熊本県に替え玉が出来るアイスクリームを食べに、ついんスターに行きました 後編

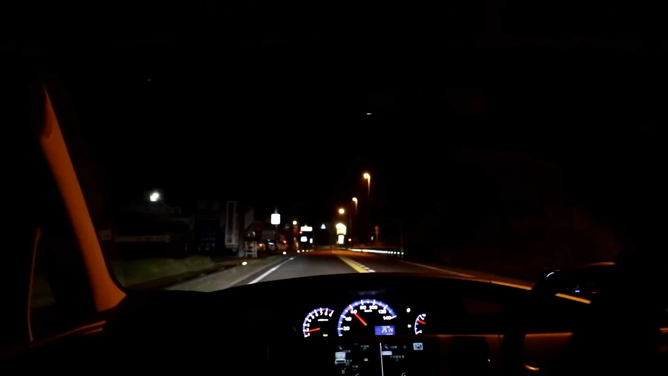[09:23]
はいえーということでちょっとね分かりづらいと思うんですけどえー今ね竹田の街中ですね今これ竹田警察署と書いておりますえー一応街中までえー戻ってきましたもう時刻が今23時15分ですねはい帰りはえーちょっとね今どうしようかなーと思っているところでございます
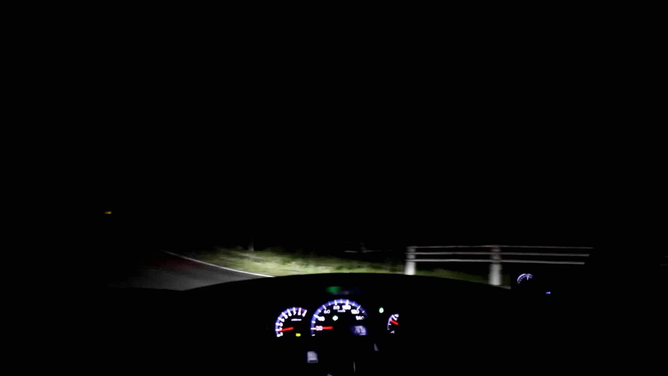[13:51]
これだねもう左側にガソリンってたのこれ昔動いてたよねなんかはいこれであとはあとはもうまーっすぐですいや一応曲がるか一応一箇所左に曲がるけどもう基本はまーっすぐで帰れるんで帰れるというかワサダタウンにつくんでえーまあたけたから帰るときはねこうまあ家の場所によるけどこっちから帰った方が早い人も結構じゃないかな
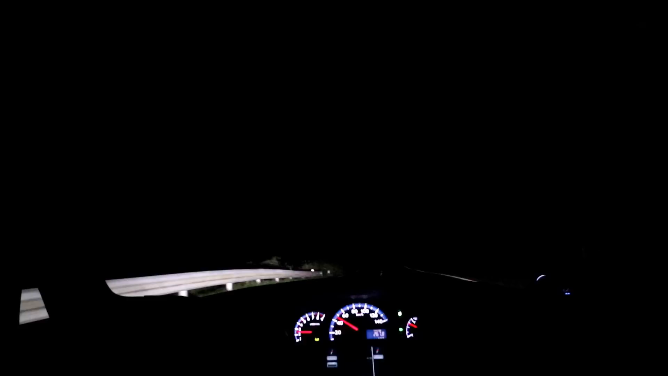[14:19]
と思いますただあの結構上り下りがあるので燃費がいいかって言われるとちょっと微妙かもしれないですねはいということでえーもうあとまっすぐなんでえーカットカットしまーすあー危ない危ないここの交差点のこと忘れてたわこれまっすぐ行くとちょっと見えないと思うけどまっすぐ行くとねこれまっすぐ行くと長湯温泉あの炭酸温泉って言われてるとこだねラムネ温泉とかあるところ
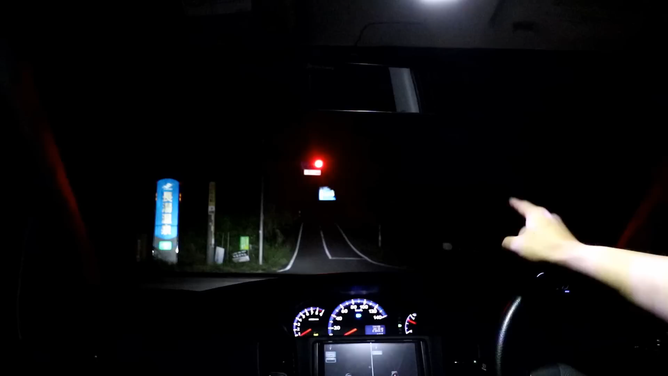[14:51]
がここまっすぐ行ったらこれを右に曲がるんだねはいということでこれを右に曲がってあとはまっすぐって感じですあとこんな道がずーっと続くだけなんでえーはい次こそカットしまーすはい